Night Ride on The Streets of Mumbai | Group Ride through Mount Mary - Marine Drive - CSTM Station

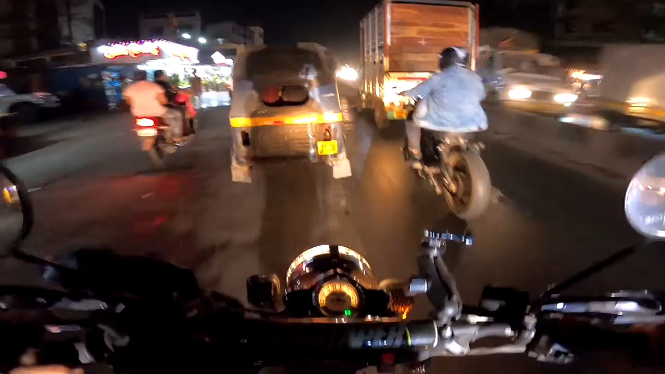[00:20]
आज राइडर दीप जी भी आने वाले थे बट उनका BMW सर्विसिंग को गया, उस कारण से वो नहीं आ पाए। ऑलमोस्ट अभी थाने पहुंच रहे।
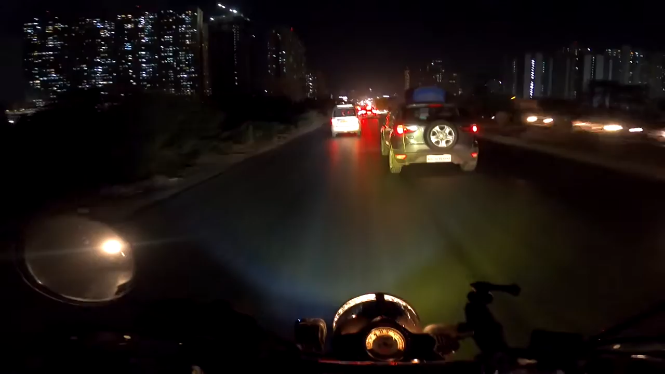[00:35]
थाने में एक स्टॉप है विवियाना, जहाँ पे थाने के राइडर्स कोलैब हो जाएंगे। अनिमेश तो बहुत आगे चला गया है ट्रैफिक को साफ सूप काट कूट के।
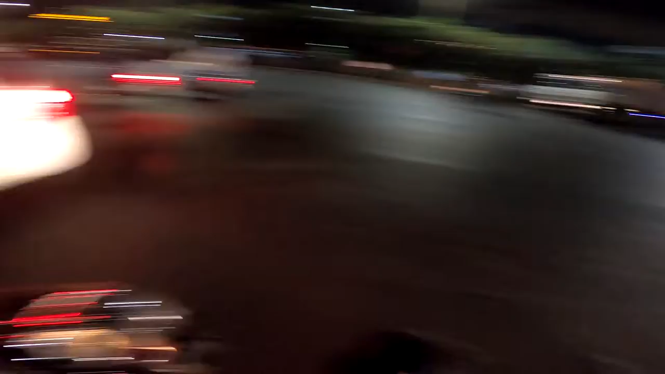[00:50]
जो फर्स्ट मीटअप पॉइंट था विवियाना मॉल, उसके ऑपोजिट से। तो अपने इनको कामशेद के राइड में देखा होगा, तभी गाड़ी में ऐसा कुछ गार्ड नहीं था,
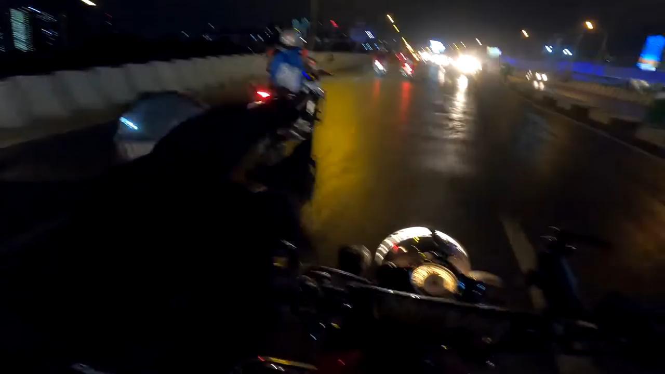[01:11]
इन्होंने वो फिटिंग कर लिया आफ्टर मार्केट। और ये भाई साहब अपने कांड करते हुए, सो हमारे पहला भाई टेक ऑफ करते हुए, राइडर दीप आई एम मिसिंग यू यार।
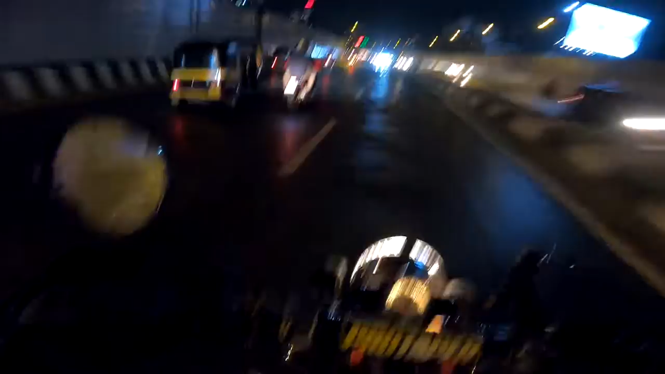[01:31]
सारी बाइक्स लाइंड अप है, दो TRK है, दो इम्पीरियल है, एक TRK 251 है एंड वो दो तो 502 है।
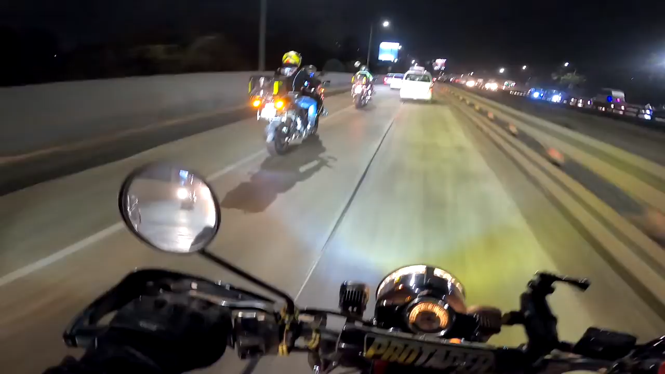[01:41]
बहुत सही लग रहा है, मैंने नी गार्ड नहीं पहना है।
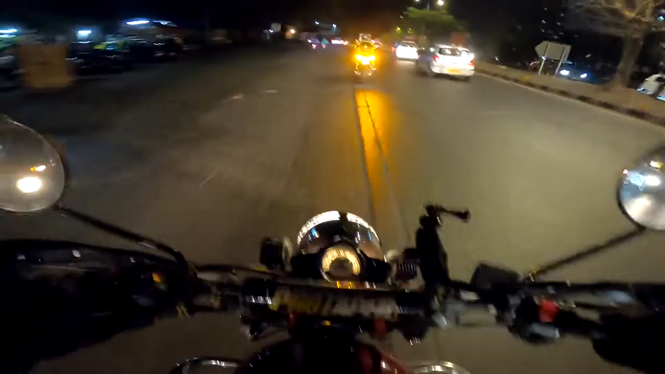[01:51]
दिस इज रिस्की, ये जो रोड रहता है ना ऐसा, उस पर गाड़ी स्कीड होती है, टायर स्कीड होता है। अभी मैं स्कीड हुआ बट मैं गिरा नहीं लकीली। हमेशा हाईवे में ऐसा प्लेन रहने चाहिए, पता नहीं क्यों ऐसे नहीं करते। अनिमेश पूरे पुलिस है, पुलिस।
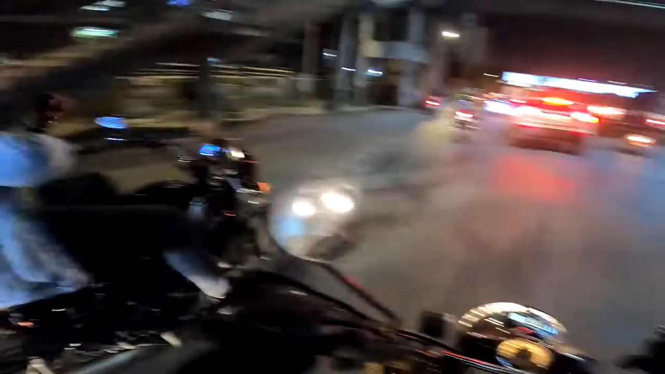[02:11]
लेफ्ट साइड से कौन ओवरटेक करता है यार?
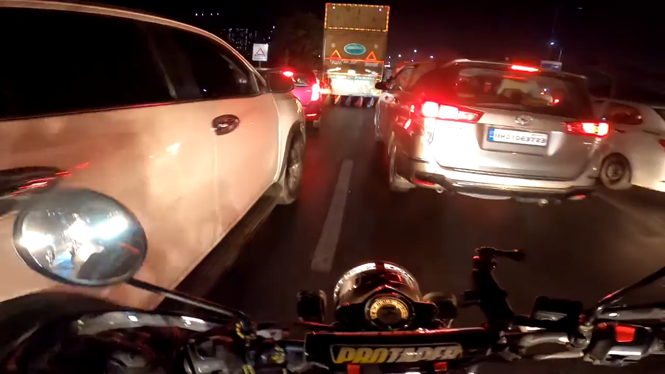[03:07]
anything you need. ये देखो, ये भाई साहब जिधर मिला ना उधर खड़ा हो जाता है। इसको आके ना पुलिस वाले ने ऐसा पीछे से स्पैंक करना चाहिए।
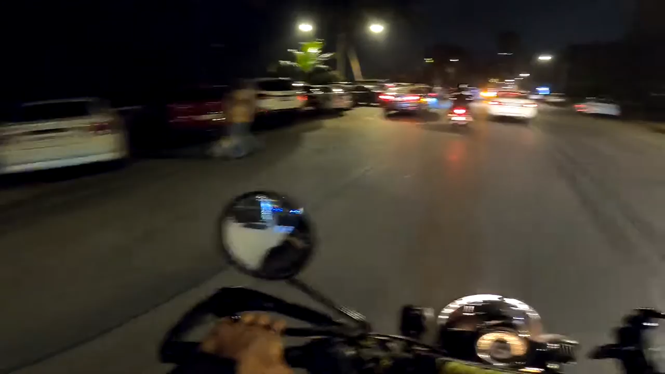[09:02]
यहाँ पे तो भाई पार्किंग फुल है जगह ही नहीं है गाड़ी लगाने के लिए
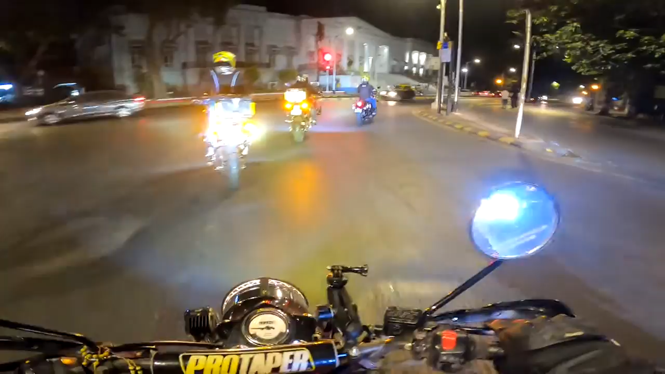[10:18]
सो यहाँ पे ज़्यादा देर रुकना अलाउड नहीं है, पुलिस आती है एंड दे डोंट लेट यू स्टैंड।
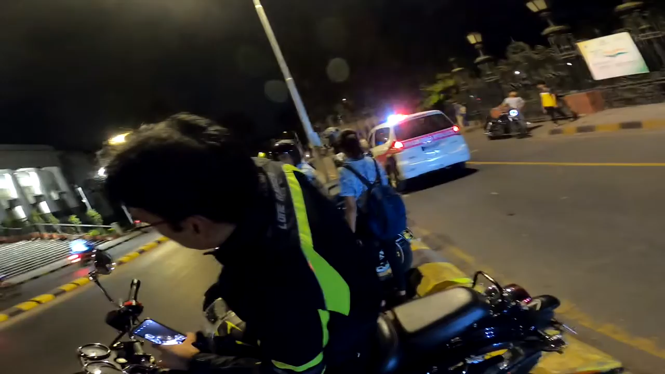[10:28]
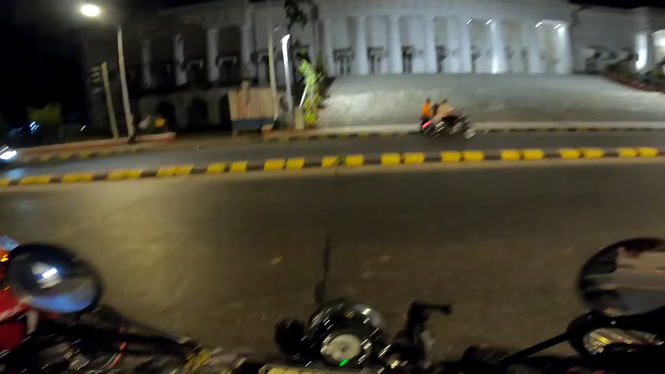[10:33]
यहाँ पे अभी तक क्राउड था, सब खाली कर दिया। सीएसटी स्टेशन का लाइटिंग बंद है, जैसे एक्सपेक्ट किया था वैसे लाइटिंग सब ऑन नहीं है, वैसे दो लाइटिंग ऑन है।
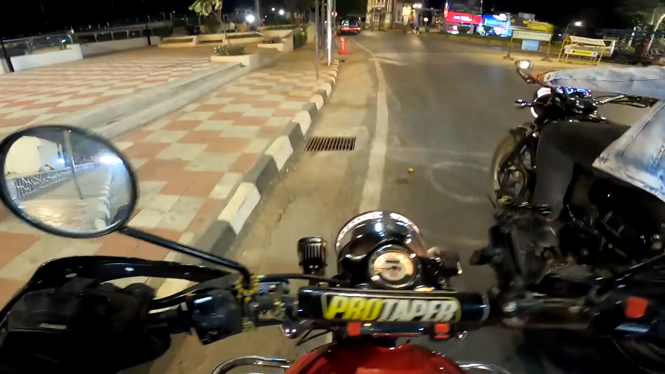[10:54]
तो दिस इज अ न्यू व्यूइंग डेक जुहू के आगे।